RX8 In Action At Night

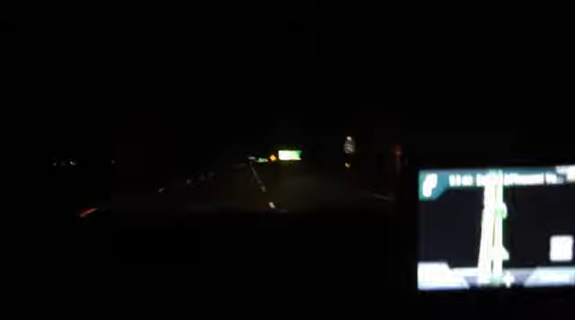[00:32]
Approaching slight right turn on exit 112 Pleasant Valley Road, California 1.
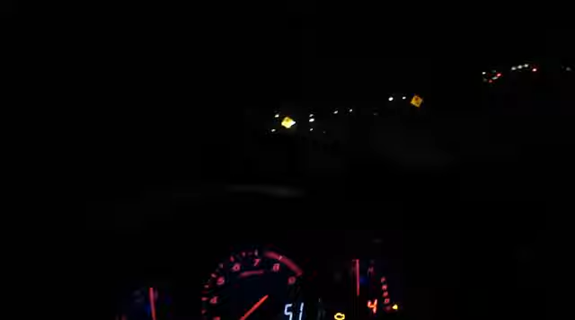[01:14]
Approaching left turn on North California 1.